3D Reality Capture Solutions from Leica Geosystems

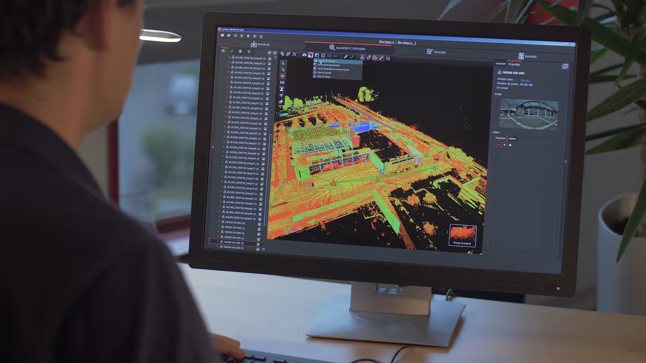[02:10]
Cyclone Register 360 quickly processes scanned data to view more details
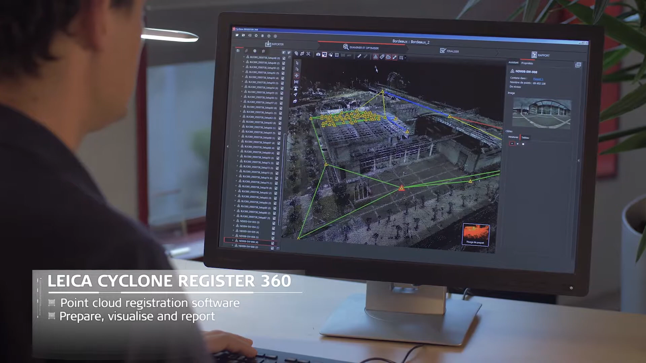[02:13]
and collaborate easier than ever before thanks to a new,
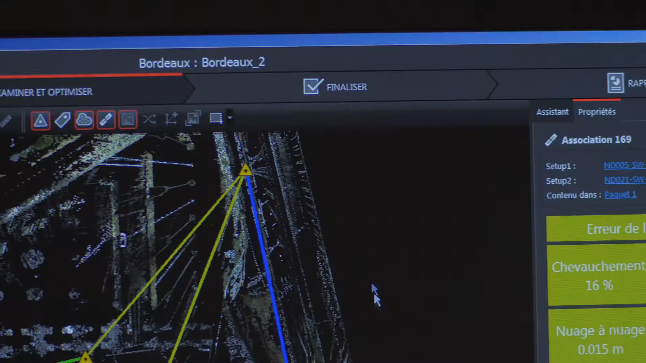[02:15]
simplified and assisted workflow.
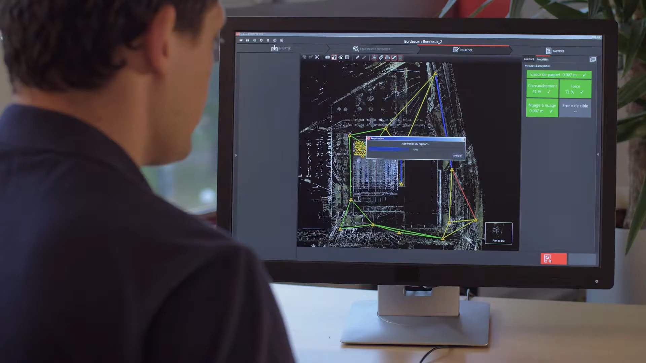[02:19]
To optimize touchpoint management and data sharing between users,